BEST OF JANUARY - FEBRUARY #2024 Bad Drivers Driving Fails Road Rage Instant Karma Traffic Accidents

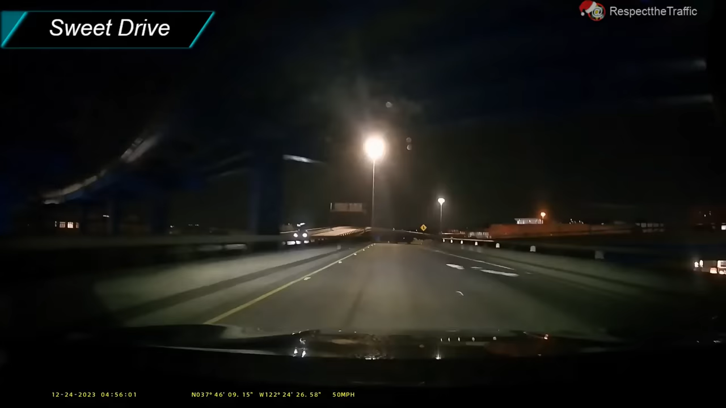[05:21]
Oh! Yeah, they got crashed. Oh shit! Oh, okay. Responsible for initiates.